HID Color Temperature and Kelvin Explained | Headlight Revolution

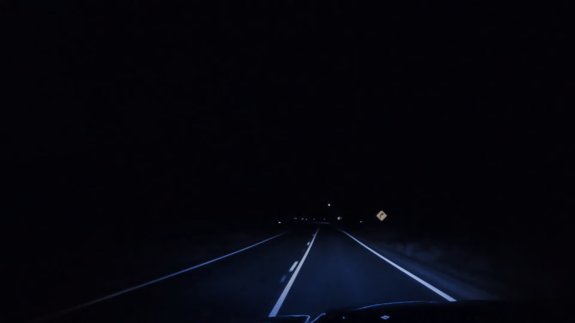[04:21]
That's why if you have a deep blue 10,000 K HID headlight, everything looks blue and dim. It's hard to drive with because its color is closer to the invisible ultraviolet light.